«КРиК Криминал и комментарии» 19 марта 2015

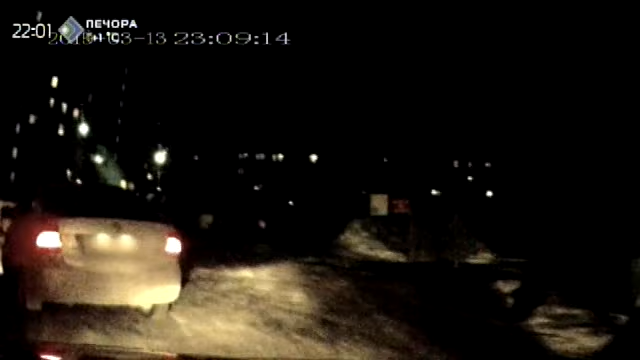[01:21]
После круга другого водитель иномарки заехал во дворы Из тупика было уже не выбраться